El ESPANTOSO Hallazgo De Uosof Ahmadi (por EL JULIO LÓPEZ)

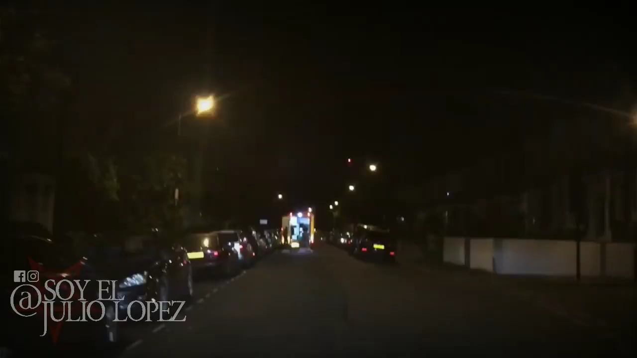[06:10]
pero lo que le da más credibilidad es que al final de este se puede ver cómo se le hizo aviso a las autoridades y se puede ver cómo están sacando un cuerpo del lugar.